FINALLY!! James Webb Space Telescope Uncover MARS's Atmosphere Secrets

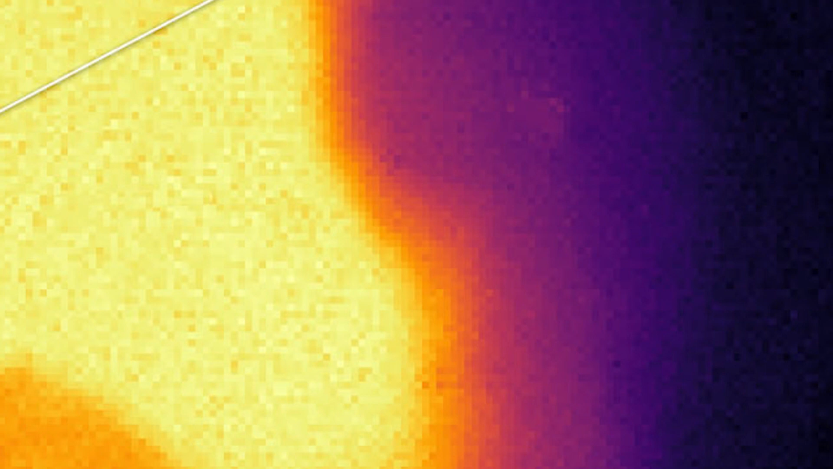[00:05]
For the first time, high-sensitivity images of infrared light from Mars were obtained by the James Webb Space Telescope.
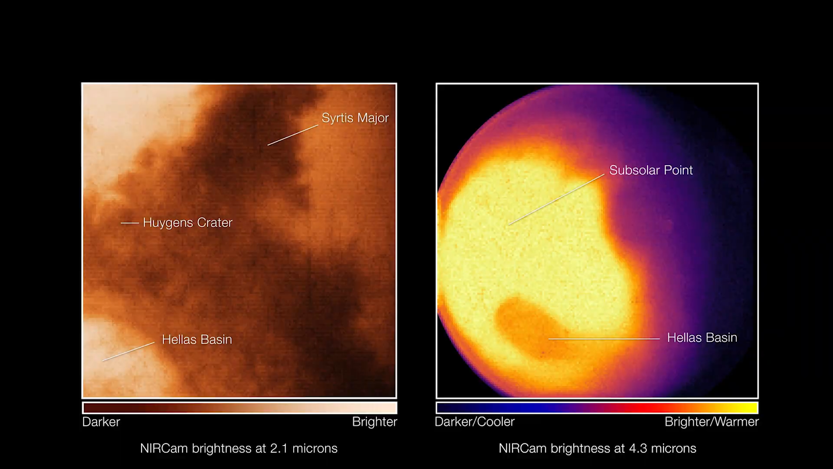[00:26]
Webb's near-cam captured images of Mars' observable disk, the side of the planet lit by the sun and facing the telescope,
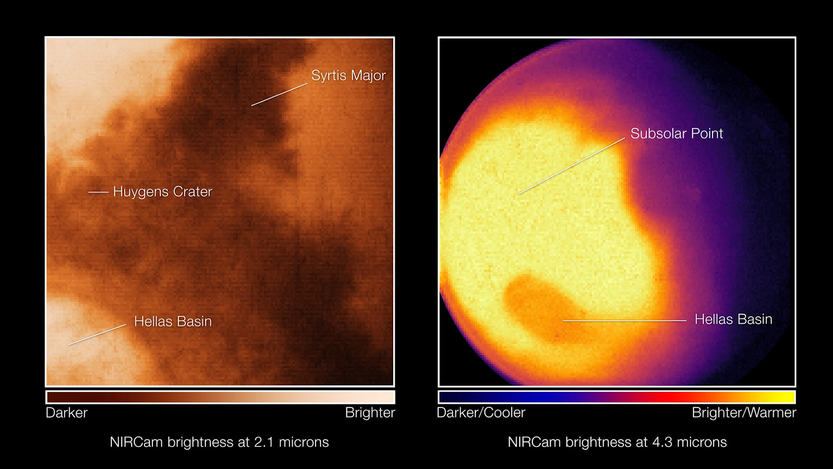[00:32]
which could give planetary scientists a new perspective on Earth's nearest neighbor and provide data that can be used in conjunction with observations from rovers,
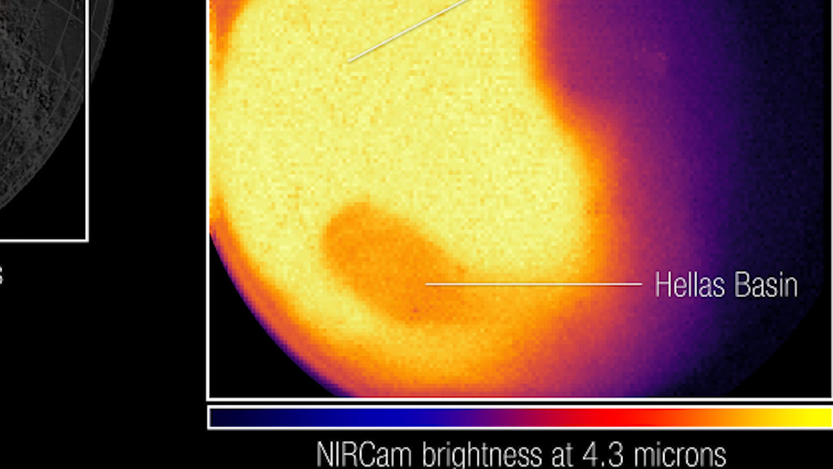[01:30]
according to analysis of JWST photos conducted by lead investigator Giuliano Luizzi and his colleagues.
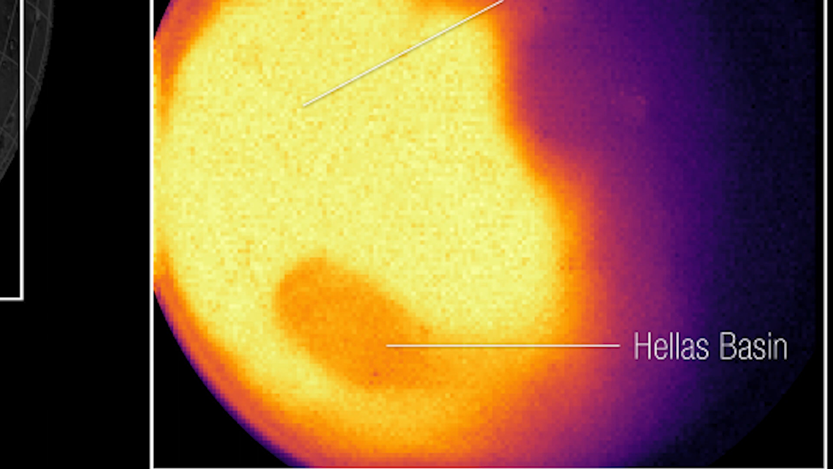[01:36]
One of the neat things is you can see a dark patch that is the basin on Mars.